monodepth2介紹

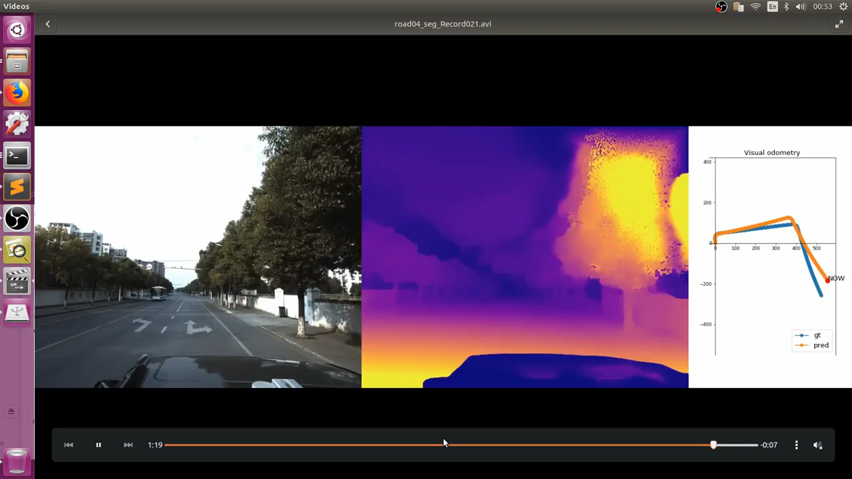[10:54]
在前進的時候這個推測效果還不錯但是在你轉彎的時候它的這個旋轉角度的推測相當的就是會有一些誤差如果根據這個Visual Odometry來這個進
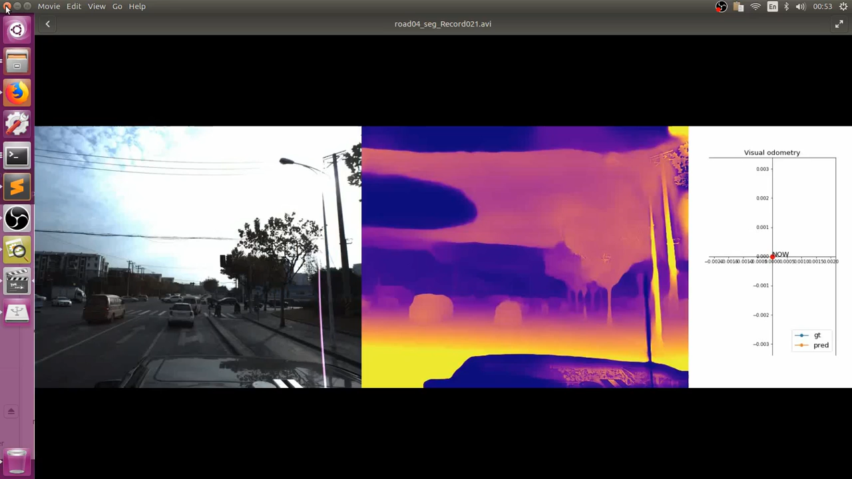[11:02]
行這個修正的話我覺得還是一個不錯的選擇